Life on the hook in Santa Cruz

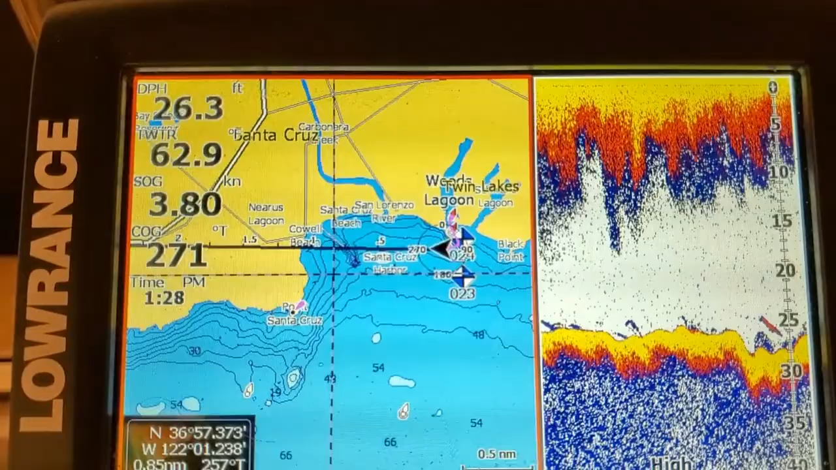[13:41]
On screen: depth 26.3 ft, speed 3.80 kn
That's about where we're headed. We're in about 26 feet of water, going almost 3.5 knots. I think we're doing pretty darn good.